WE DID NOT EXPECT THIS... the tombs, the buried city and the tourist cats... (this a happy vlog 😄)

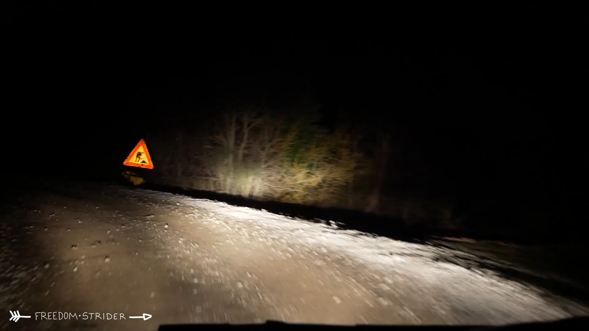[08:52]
Okay. Okay, this is actually quite a long section without tarmac. We're certainly off-roading. It's like they build a road, point A to point B. You want to get from here to here, here's a road. Well, they don't quite build it. No. Ooh. Well, there's something. Uh-oh. This is just a free-for-all. Just take path that has the least potholes. Where is the tarmac?
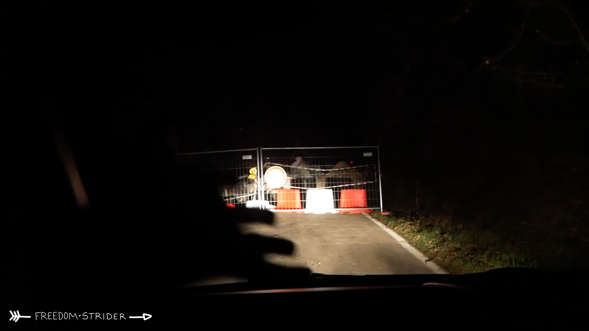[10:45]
Okay, right, we're going to have to backtrack and go along this one to get on the main road.